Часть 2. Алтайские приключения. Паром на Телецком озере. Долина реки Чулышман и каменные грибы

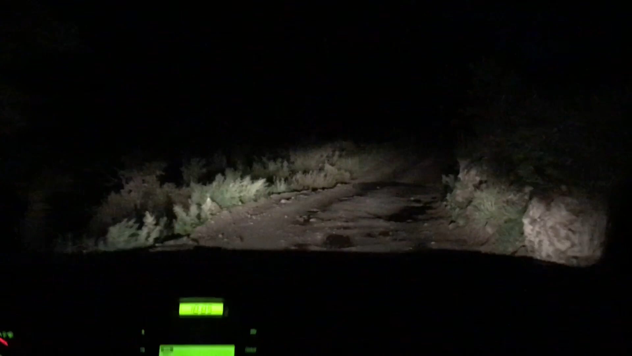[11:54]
Едем по такой дороге. В общем, только что прошел дождь, сверкает молния. Вообще просто ужас. Не видим вообще ничего. Не знаю, доедем или не доедем. Я гоню как могу. Стараемся изо всех сил. Саша Конд, реально, это не шутка. Вот, ребят, просто не переключайтесь, оставайтесь на этом канале.